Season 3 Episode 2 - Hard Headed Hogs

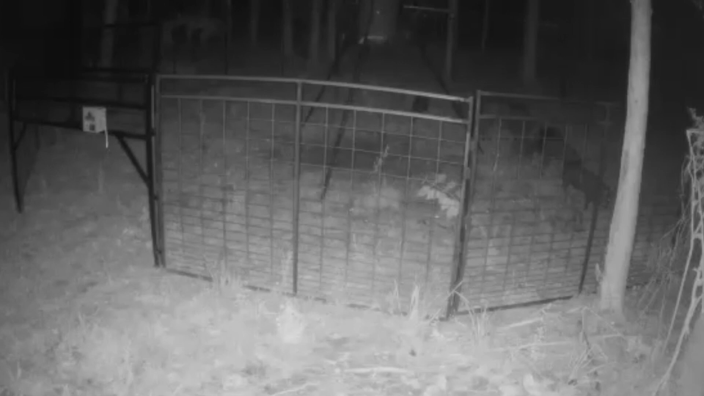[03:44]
Can you tell us a little bit about it? There's a trap here. We'll come up, we'll set it up on the property.
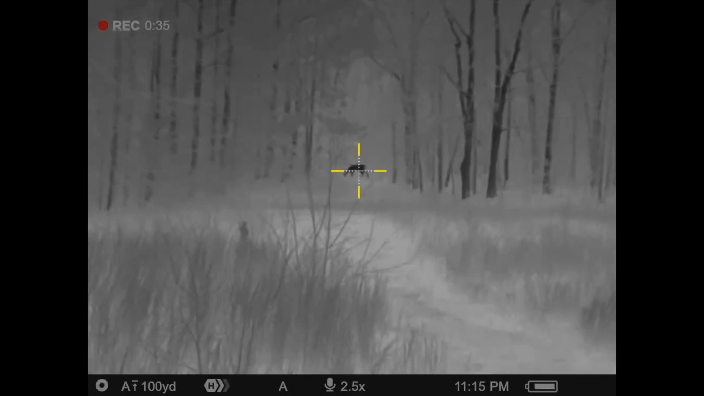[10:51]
Yeah, perfect, she's going back up the way Kyle, just look at her. That's a deer.